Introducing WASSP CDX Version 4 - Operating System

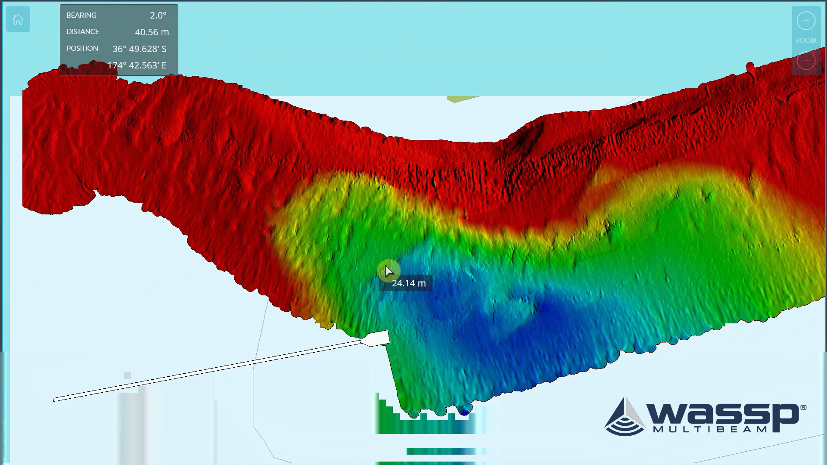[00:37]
This is an example of version 3 database mapping.
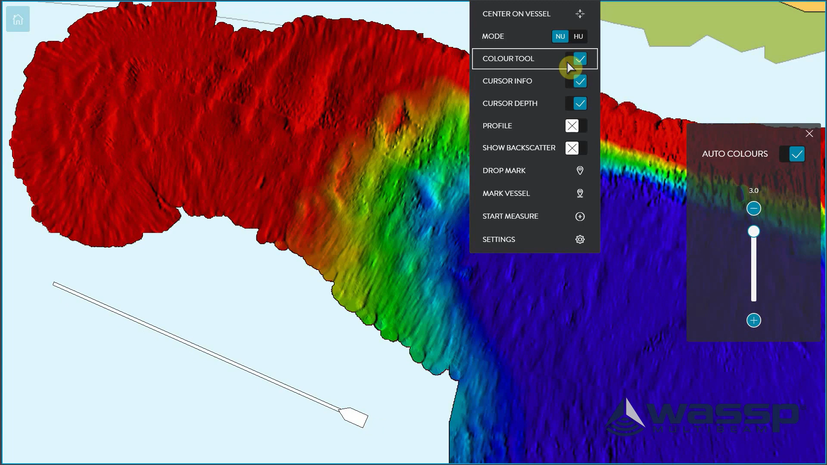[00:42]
Even though the detail is amazing, in version 3 CDX is not using both old and new data to make an even better picture.
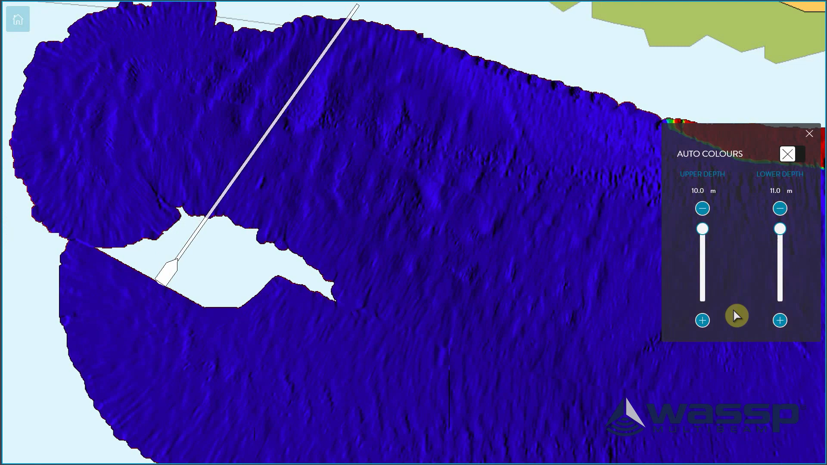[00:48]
This is why if you have the slightest raw error,
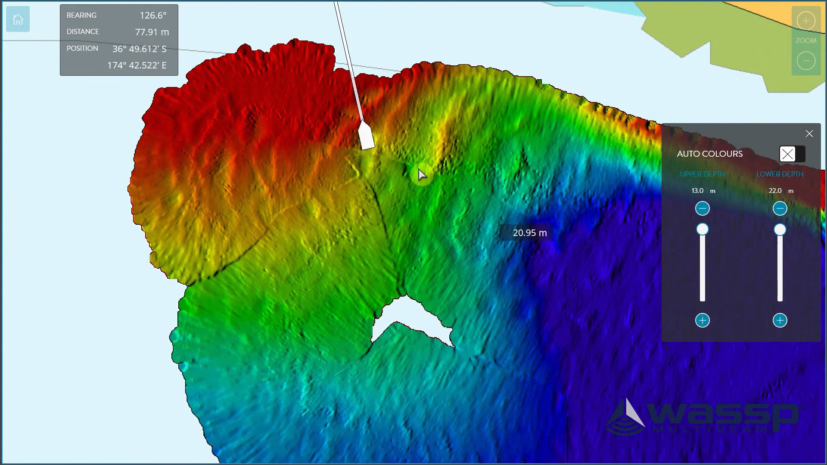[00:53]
you get these well-defined edges. And also, in the outer beams, the detail is not as good as it could be when using both old and new data.
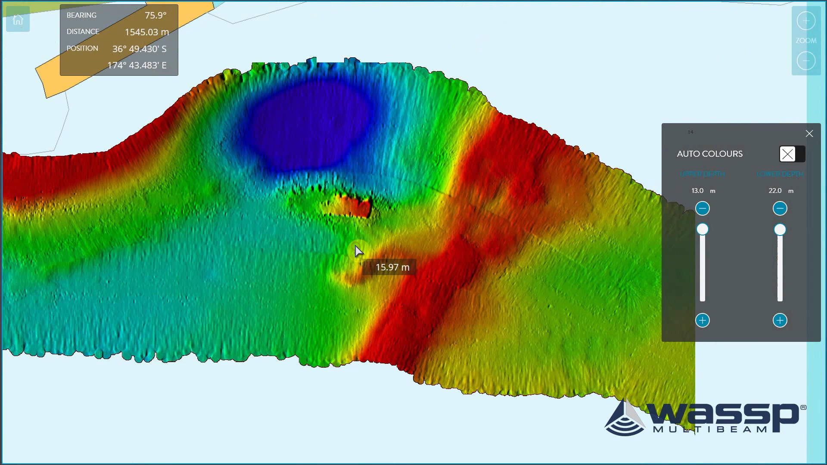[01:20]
This is an example of a slight misalignment error.
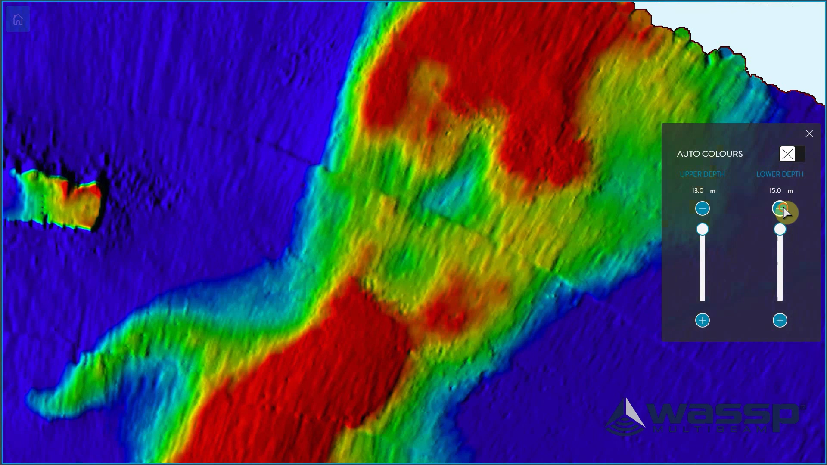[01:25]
And you can see that the edges from one pass and the other pass are very well defined in the middle, visible.
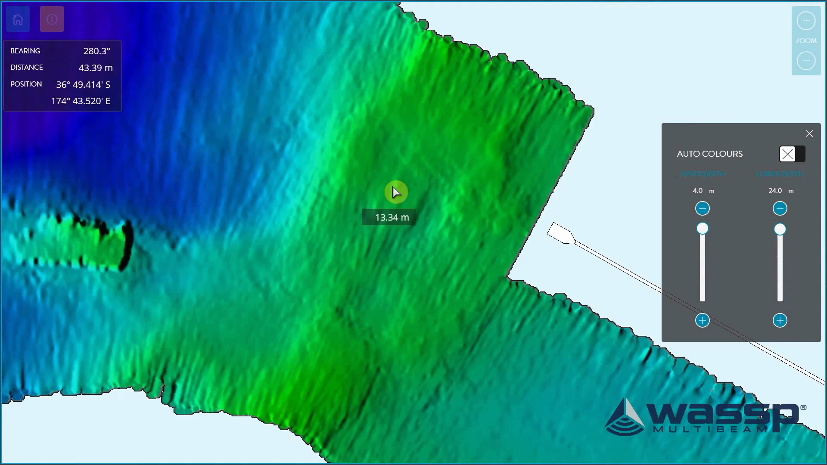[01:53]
Here we see the same structure, but now the same data replayed in version 4. You must notice that with this new algorithm, the edges are not visible anymore. We use both the old and the new data to make an enhanced picture of the same data.
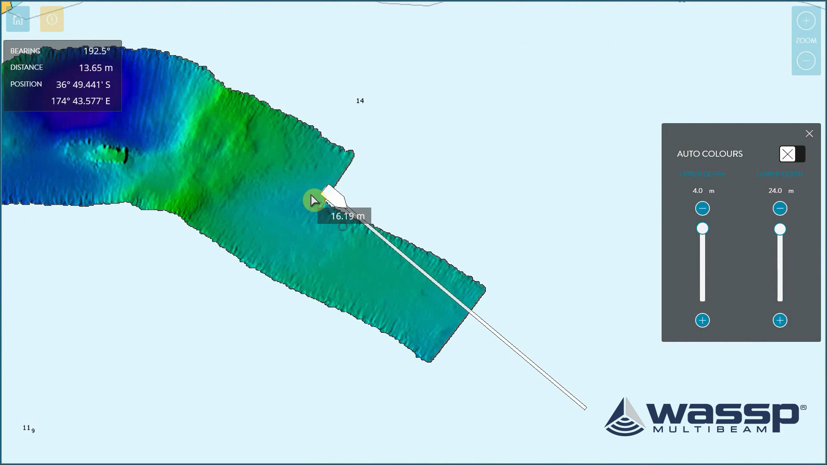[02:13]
Even in this turn, the edges are hardly noticeable.
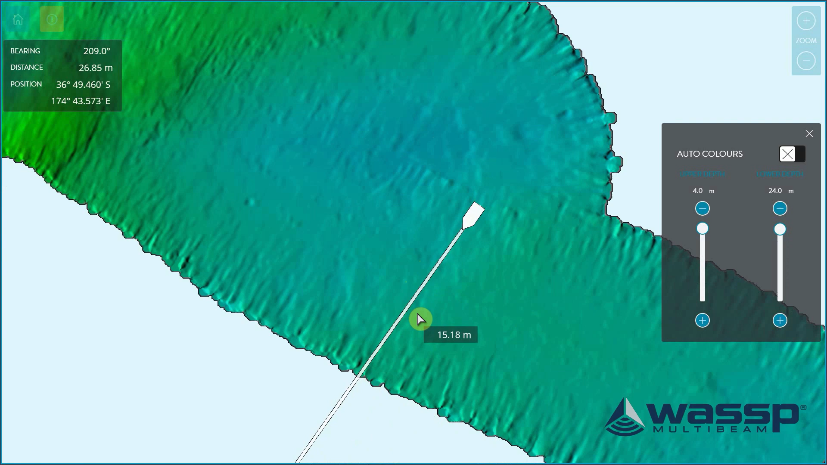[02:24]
This is the first example that I showed you in the beginning of the video, but now in version 4.
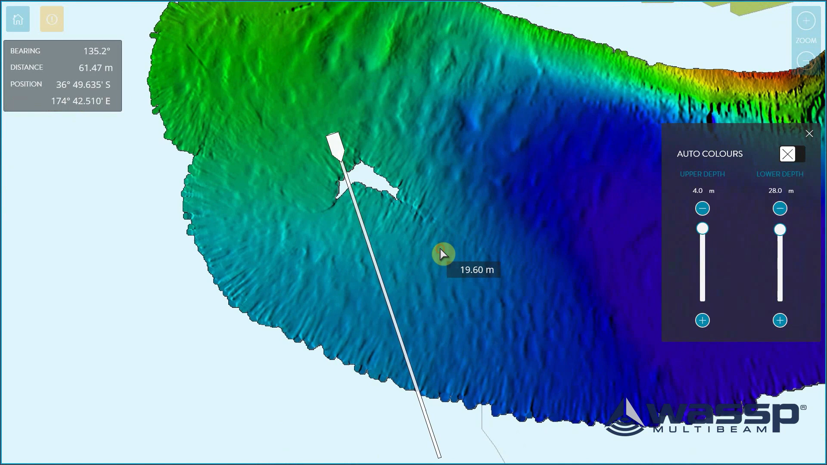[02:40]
You can see that the data blends in nicely.
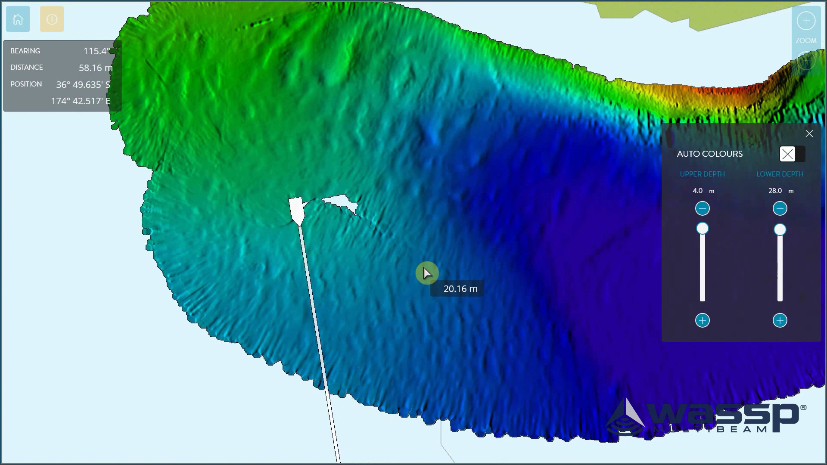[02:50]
This is the example of the sand waves, but now in version 4.
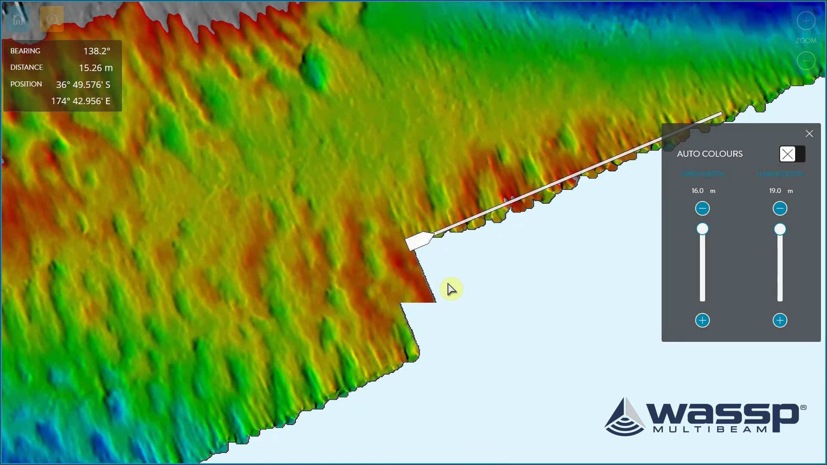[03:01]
As you can see, there is no edge anymore. And the data blends in nicely.